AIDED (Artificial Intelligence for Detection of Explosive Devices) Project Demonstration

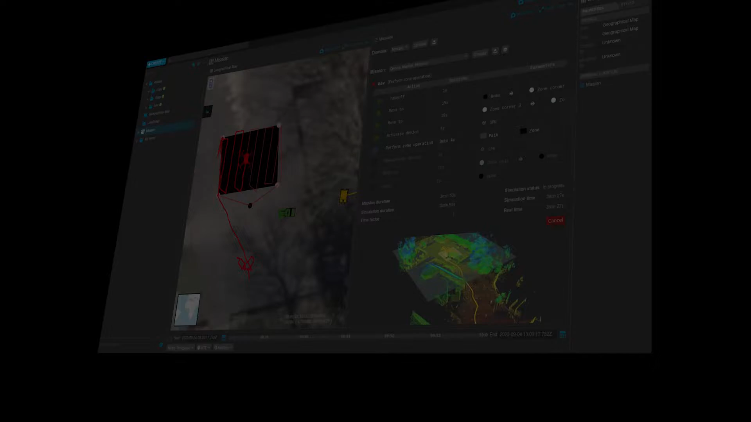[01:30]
A centralized command control center tracks and monitors the entire operation, providing cooperative mission planning.